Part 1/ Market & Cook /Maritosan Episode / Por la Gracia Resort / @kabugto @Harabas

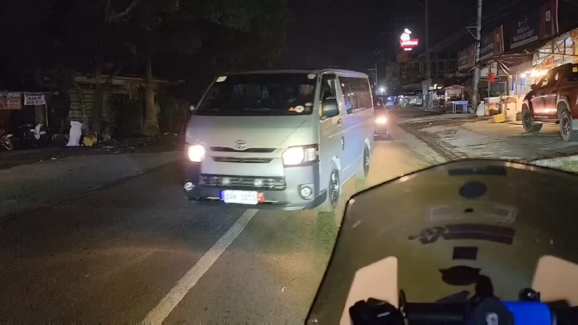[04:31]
Naghaharang talaga, delikado itong mahukuli talaga itong ride natin.
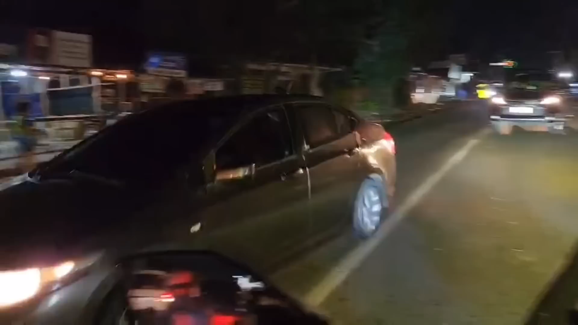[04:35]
Ito, naharang pa talaga.
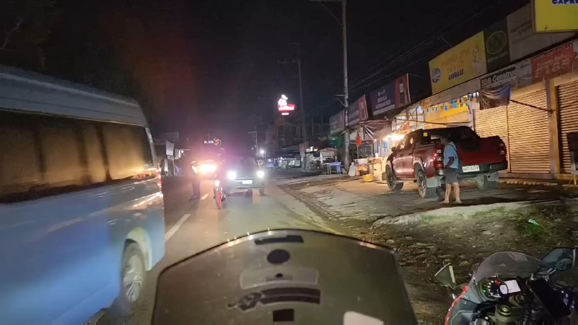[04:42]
Checkpoint ko sila. Sige lang, recover lang kami mamaya kasi medyo maliwanag na.
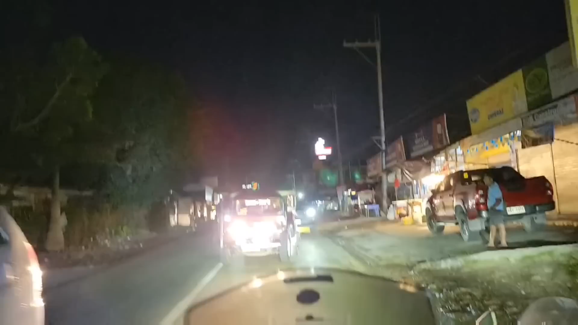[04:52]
Kailangan natin, secret move lang ito. Uy, may naglalakanan siya sa gilid.
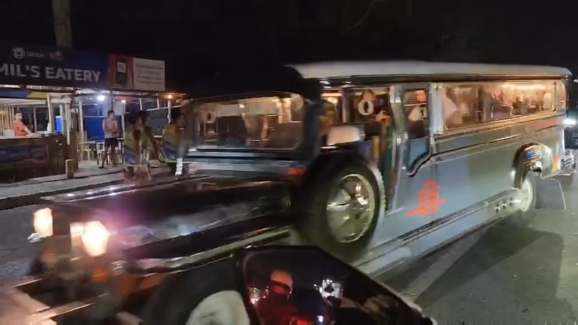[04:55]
Takbo!